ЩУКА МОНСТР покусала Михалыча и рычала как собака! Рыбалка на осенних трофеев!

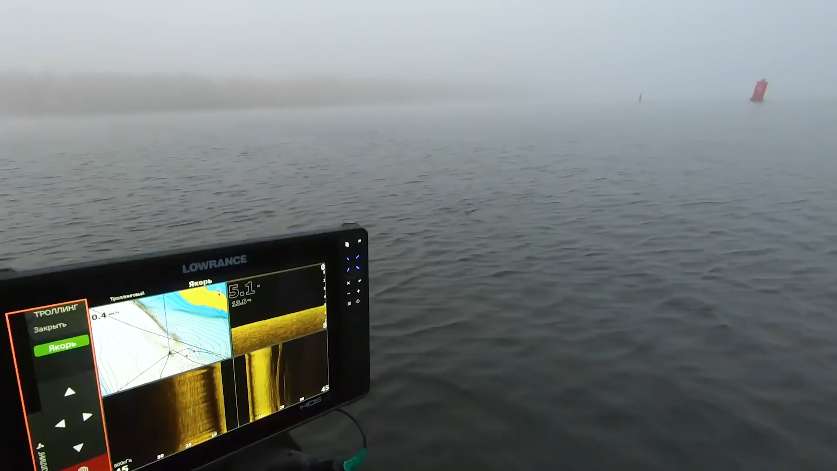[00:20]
Ребятки, увидел рыбу и стали на бугорке 5 метров. А там вокруг 14.
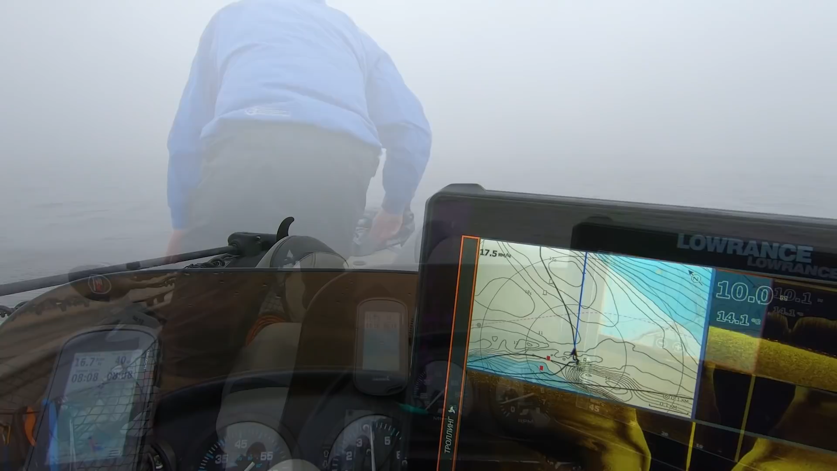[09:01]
Поиски продолжаются. Блин, как я люблю Днепр, ведь охота, когда на Днепре. О, вон и есть рыбка, возле бугорка стоит.
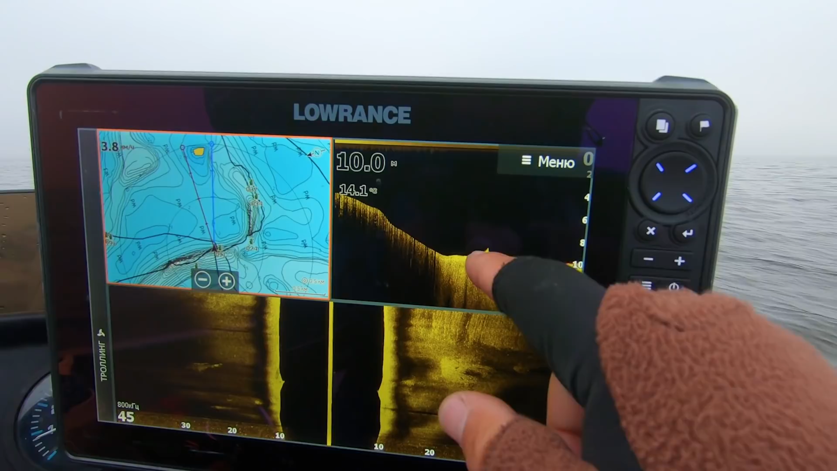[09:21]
Вон внизу.
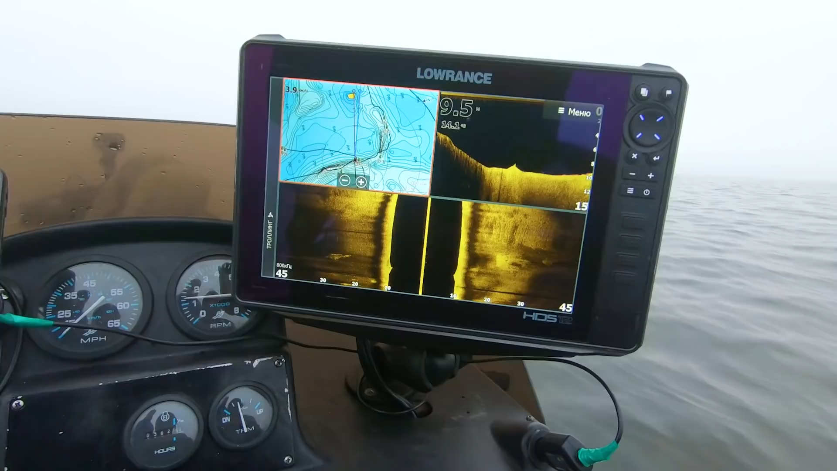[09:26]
Сейчас мы ее тут поколошматим.
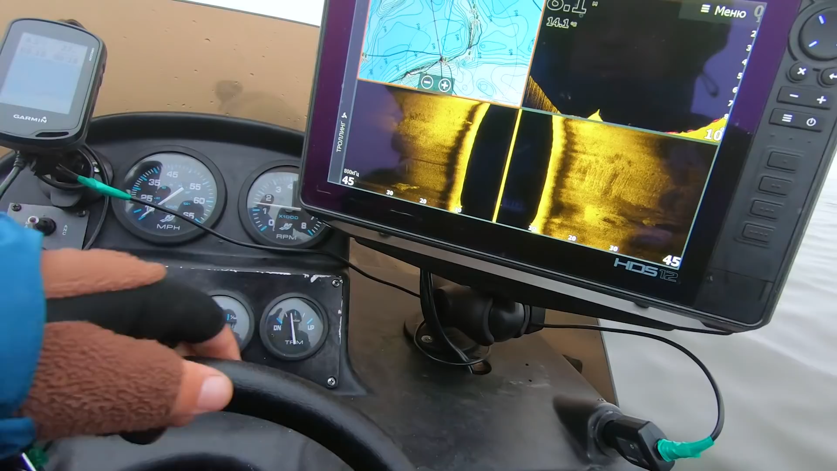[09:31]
А то красные, то типа судачки стоит, красным показывает.
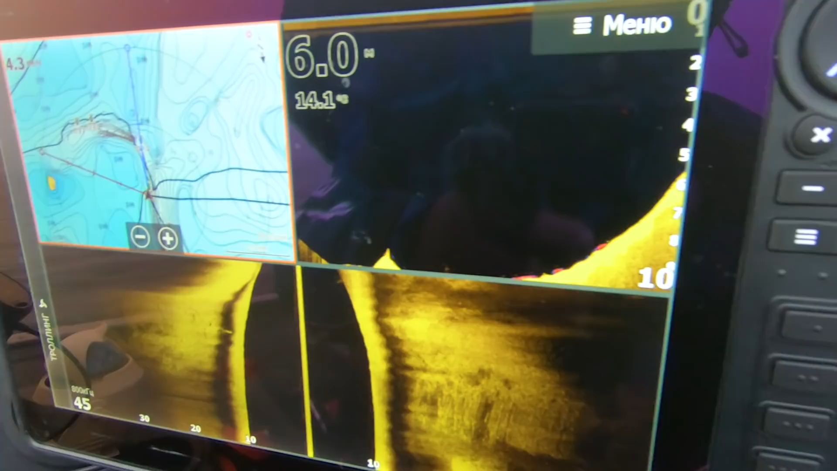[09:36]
Это луч под нами, это с правой стороны, это с левой стороны показывает рыбку.
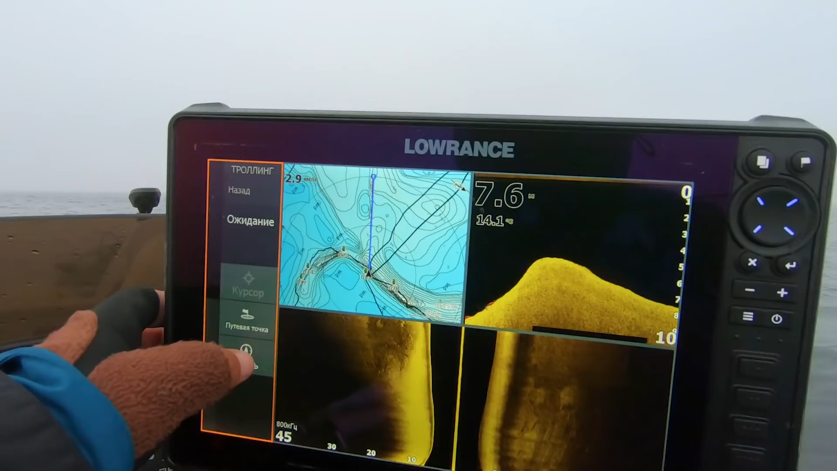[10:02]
чик, все, мы уже на якоре. Класс, когда есть возможность связать плавучий якорь с эхолотом, это вообще бомба.
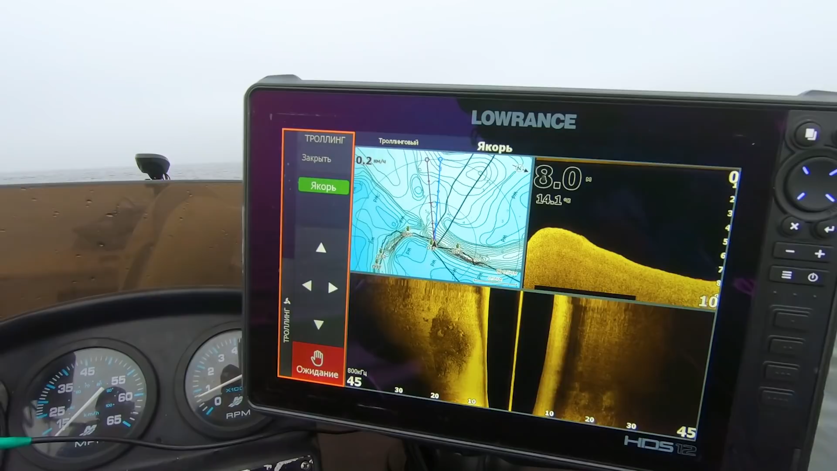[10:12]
Красота, карта видна, тебе, блин, боковые, нижние лучи, все видно, ловренцы молодцы.
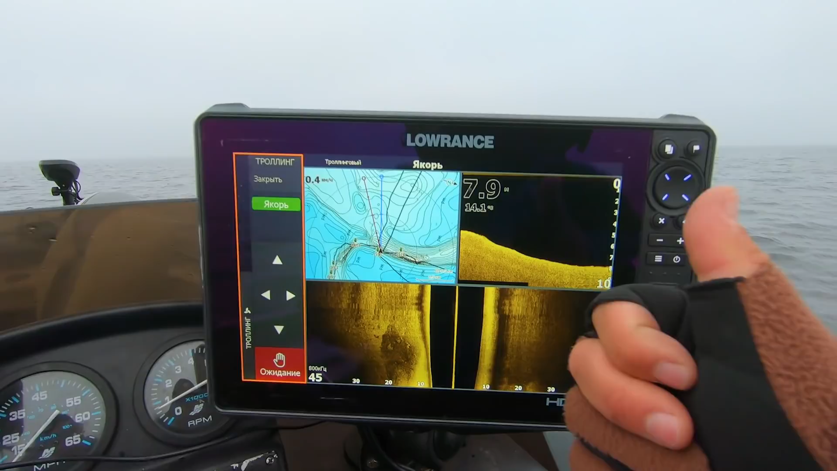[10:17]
Так, ну что, Димон, вот так идет бровка, мы на бровке стоим.
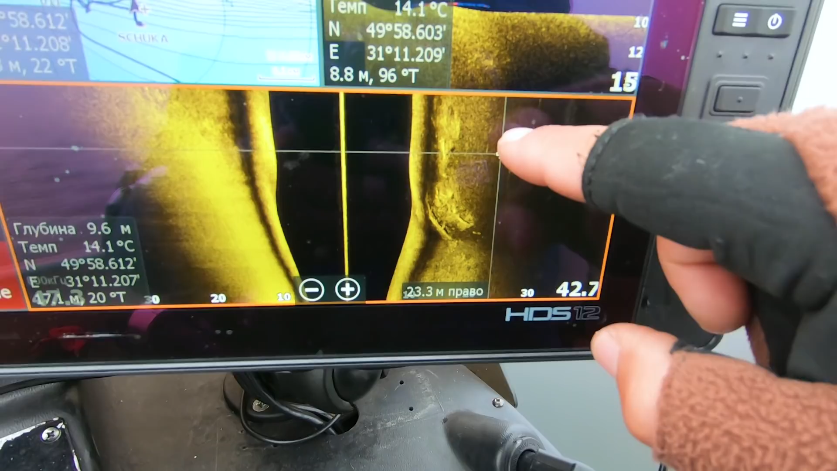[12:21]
On screen: depth 9.6 m, water 14.1°C
А там он, лежат бревнышко в стороне. Сейчас попробуем забрать эту рыбу, поймать.
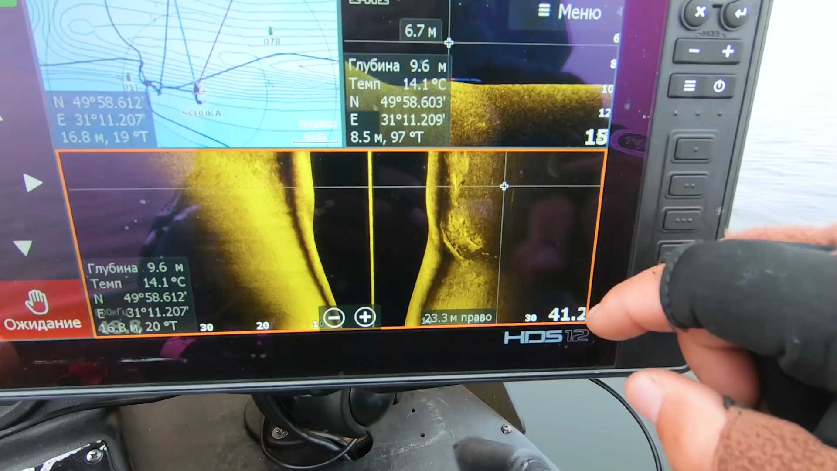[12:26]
On screen: depth 9.6 m, water 14.1°C
Она где-то возле бревен стоит.
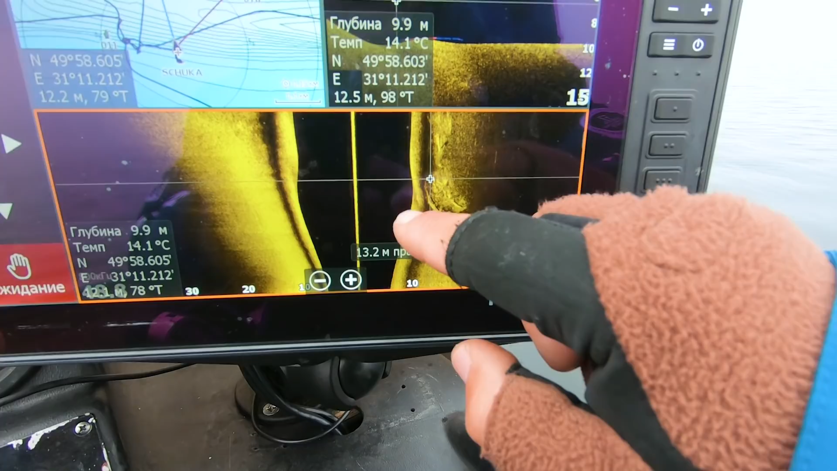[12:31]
On screen: depth 9.9 m, water 14.1°C
Чико, там рыбка какая-то за бревнами стоит. Сейчас посмотрим.
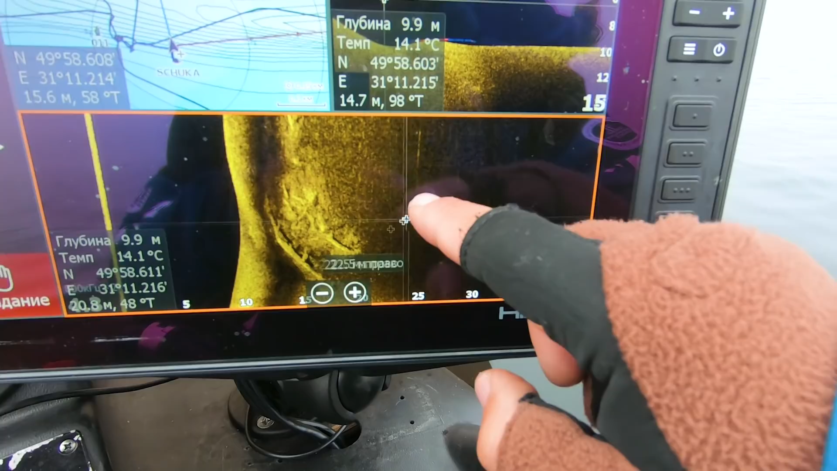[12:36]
On screen: depth 9.9 m, water 14.1°C
Вот, похоже на рыбу, видели? Вот то она, может, и клевала, Дима.
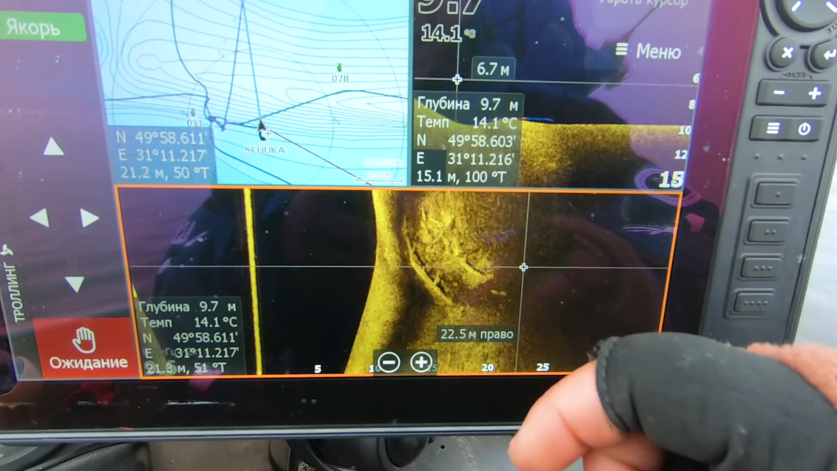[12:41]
On screen: depth 9.7 m, water 14.1°C
Там есть две рыбы в корягах тех. Две рыбки стоит.
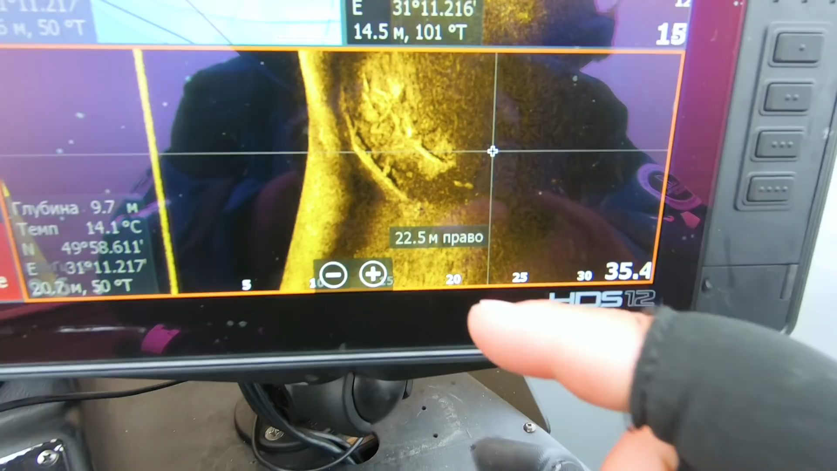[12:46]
On screen: depth 9.7 m, water 14.1°C
Надо их сейчас поймать и ехать дальше.